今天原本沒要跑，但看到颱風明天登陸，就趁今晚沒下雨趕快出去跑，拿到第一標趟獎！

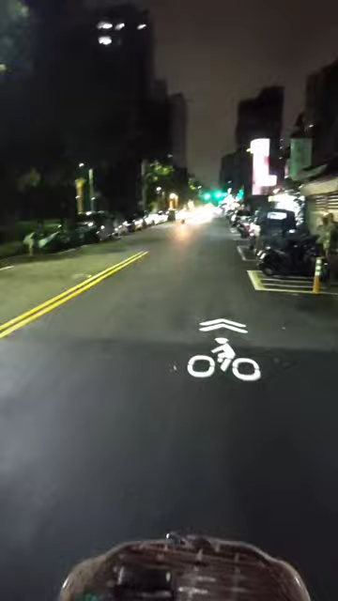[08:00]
好OK过马路好各位朋友现在健康路上面身上有一单刚刚下了一下小雨然后很快就停了还不错都一个小阵雨啦这样子不过呢既然会下
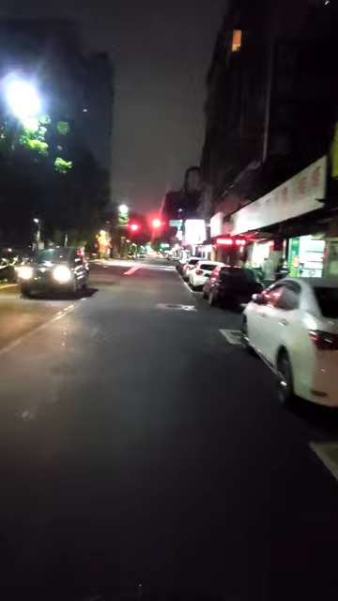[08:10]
小阵雨其实不排除待会还会再继续想所以就是可能要稍微组一下啦现在是六点五十三分那差七分钟就七点目前呢我是已经跑了十二趟没错我这个趟奖